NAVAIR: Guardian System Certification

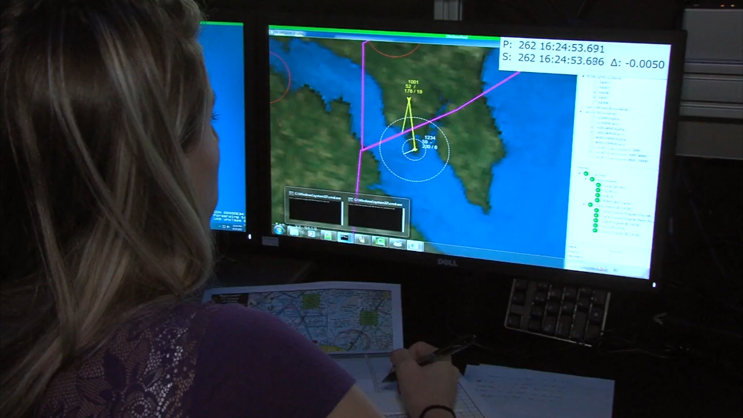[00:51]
it and have the situation when it's required to detect and avoid.
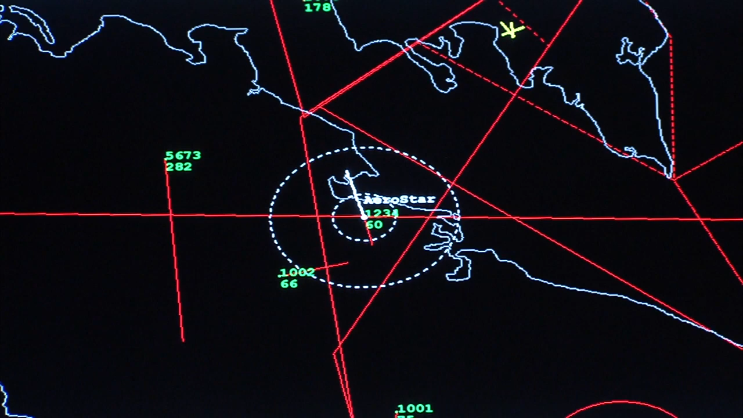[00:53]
Aircraft currently transiting at 6,000 feet at 65 knots.